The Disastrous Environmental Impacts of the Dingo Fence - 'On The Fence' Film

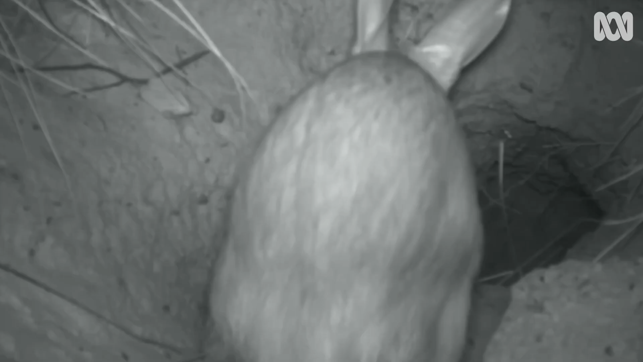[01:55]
The bilby, the western ground parrot and the numbat are just a few examples of native animals that have been driven to the brink of
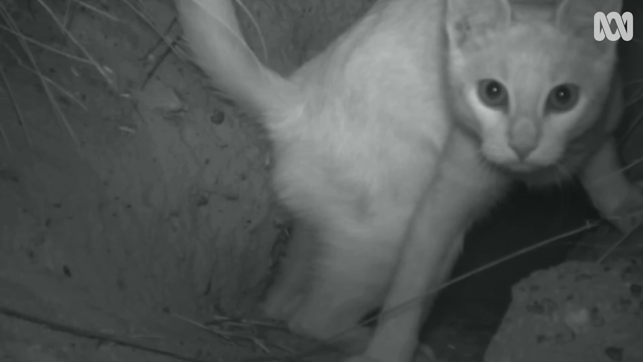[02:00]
extinction due to the unchecked predation by feral cats and foxes.